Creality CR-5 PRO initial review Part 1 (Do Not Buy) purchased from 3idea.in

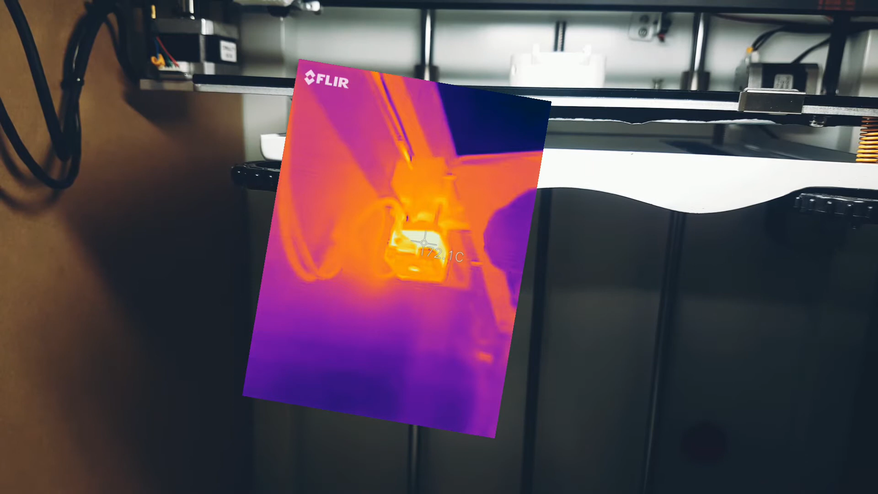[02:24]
is showing me around 71 degrees Celsius and the other one is showing me 52 degrees Celsius I tried to add a heatsink here to cool